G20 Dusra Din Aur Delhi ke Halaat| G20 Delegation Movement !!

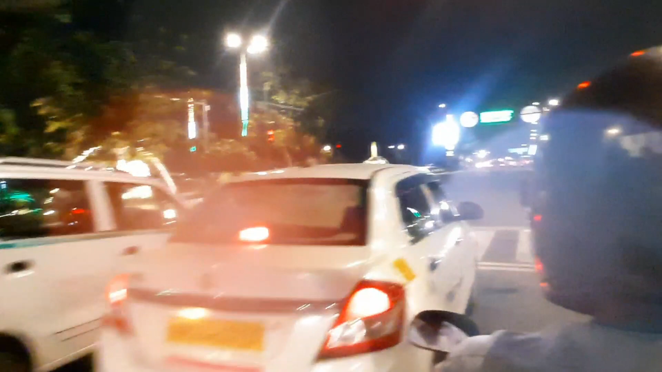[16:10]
बारिश की बूंदें हैं जो मेरे लेंस के ऊपर पड़ी हुई है।
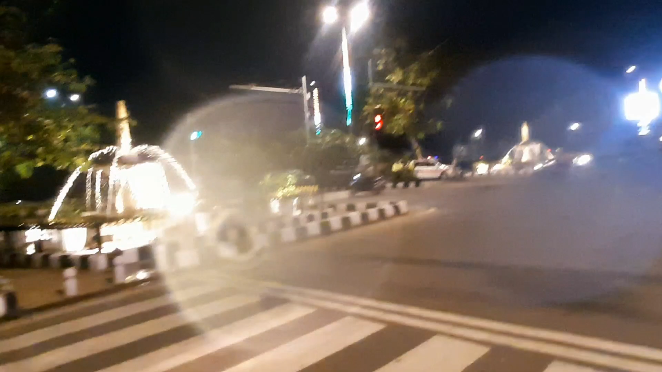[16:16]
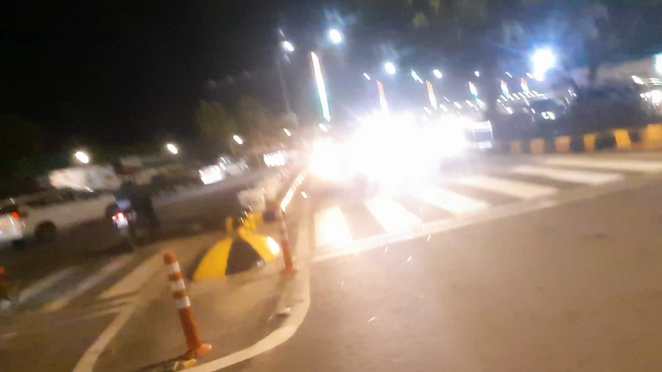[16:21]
चलो जी, चलते हैं अब अपने। हमने राउंड टर्न ले लिया
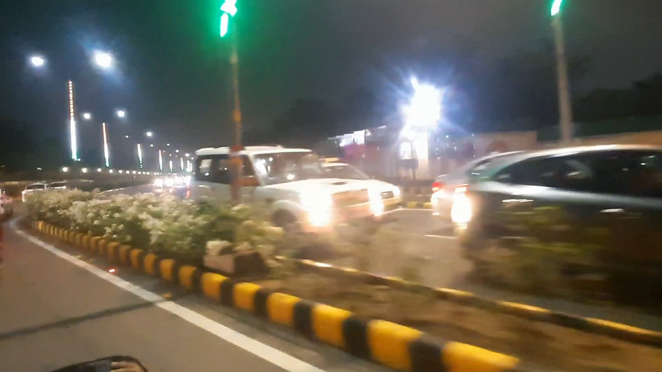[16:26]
और अभी एयरो सिटी होते हुए महिपालपुर की तरफ निकलना है।
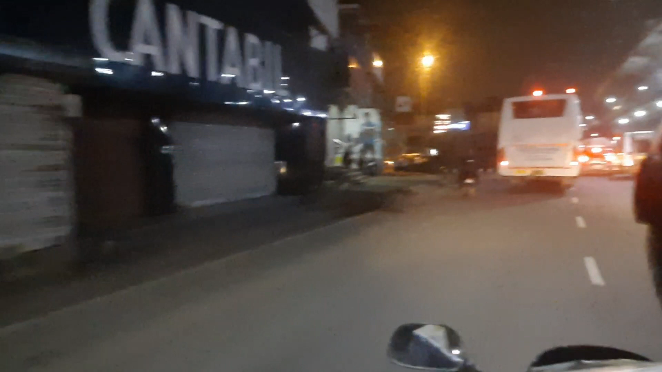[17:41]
आ चुकी है रेड लाइट और बताता हूँ यहीं
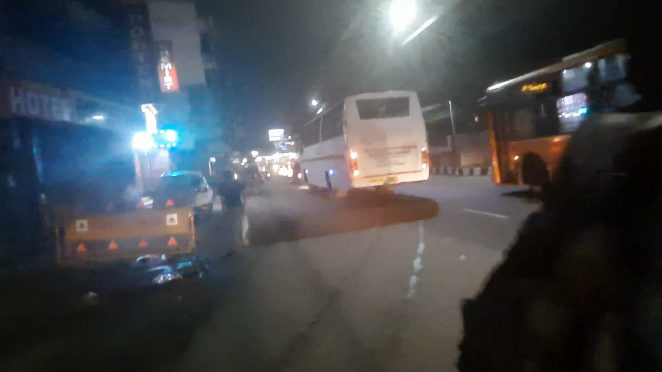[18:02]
सेकेंड डे ऑफ G20 और थोड़ा सा रश मुझे अभी दिखाई दे रहा है सड़क पर। कल इतना नहीं था, कल तो बसेस वगैरह चल ही नहीं रही थी इतनी, लेकिन आज हैं।
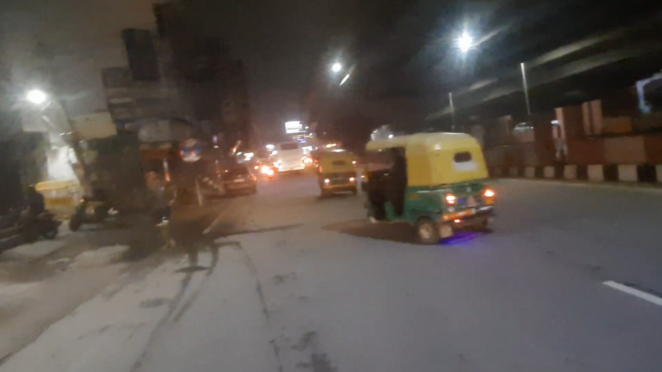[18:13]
सुबह में भी इतनी नहीं थी लेकिन इस टाइम मुझे दिखाई दे रही हैं। आप देख सकते हैं सामने की तरफ बस। अपना डिनर के लिए जो रेस्टोरेंट वगैरह पे देखता हूँ अगर खुले हुए होंगे तो वहाँ जाके
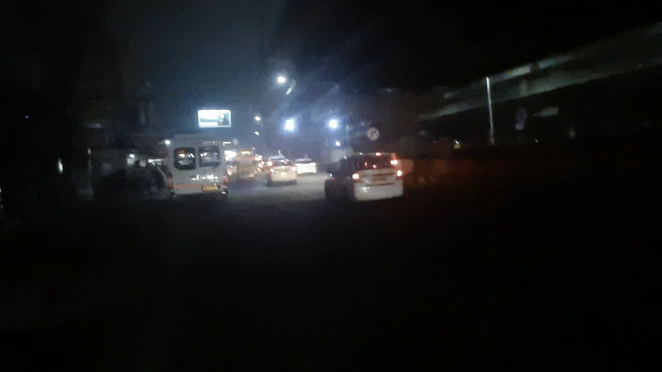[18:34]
लंच पैक कराऊँगा और फिर रूम पर जाकर ही खाऊँगा नहा धो के। और मौसम बिगड़ रहा, आप आसमान में देख सकते हैं बिल्कुल काला हो रहा है इस टाइम, तो थोड़ी बहुत देर में बारिश हो सकती है।